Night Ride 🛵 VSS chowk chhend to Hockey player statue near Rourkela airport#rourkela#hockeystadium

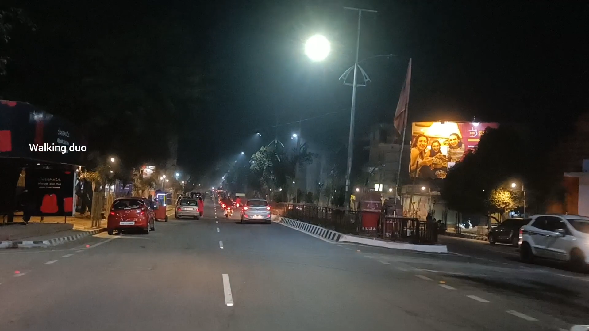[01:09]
ये VSS चौक वहीं से स्टार्ट कर चुके हैं,
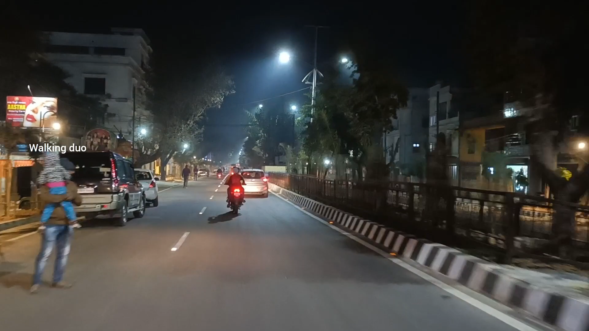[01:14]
और दोस्तों ये VSS मार्केट अभी हम लोग क्रॉस कर रहे हैं, उसके बाद देखिए नज़ारा बहुत ही अच्छा लग रहा है दोस्तों। ये रोड भी कुछ कम नहीं है दोस्तों।
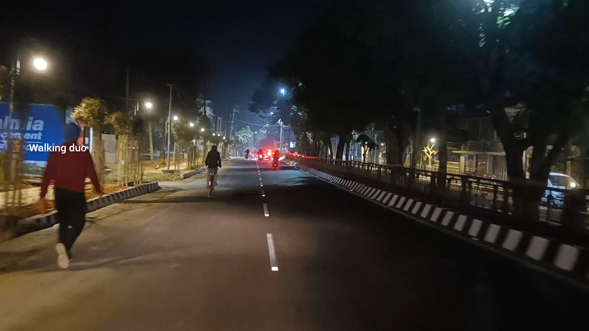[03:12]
और दोस्तों अब ये पहुंच गए हैं हम लोग कनक मंजरी फार्मास्यूटिकल कॉलेज।
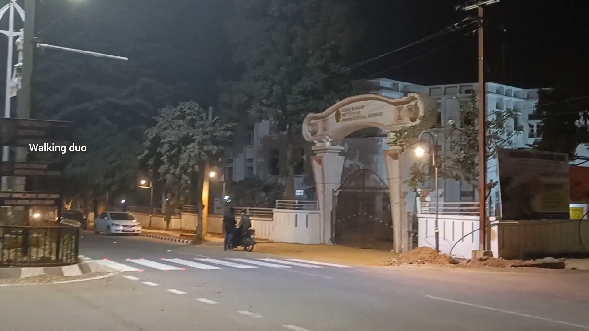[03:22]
यहां से हम लोग राइट टर्न करके चलेंगे बिरसा मुंडा इंटरनेशनल हॉकी स्टेडियम की ओर। देखिए दोस्तों इधर का नज़ारा भी बहुत ही खूबसूरत।
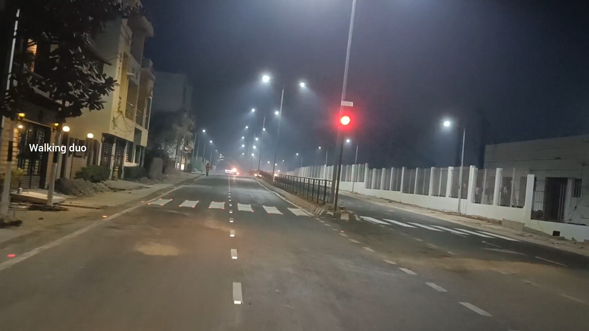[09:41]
जी हाँ दोस्तों, नज़ारा तो बहुत ही खूबसूरत लग रहा है, इसका आनंद आप लीजिए। अभी बहुत ही जल्द हमारे डेस्टिनेशन पहुंच जाएंगे और वहां पे आपको दिखाएंगे स्टैचू का रात का नज़ारा। यहाँ दोस्तों हमारे वीडियोस में अभी तक हम लोग